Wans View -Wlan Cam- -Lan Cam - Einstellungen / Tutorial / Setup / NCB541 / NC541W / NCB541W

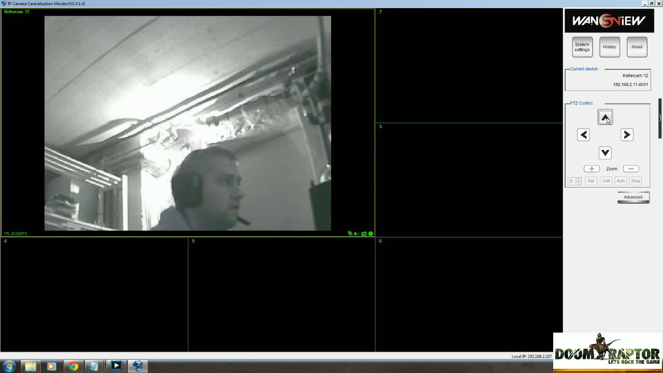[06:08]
Mal eben zur Nachtsicht, die können wir auch mal ausprobieren.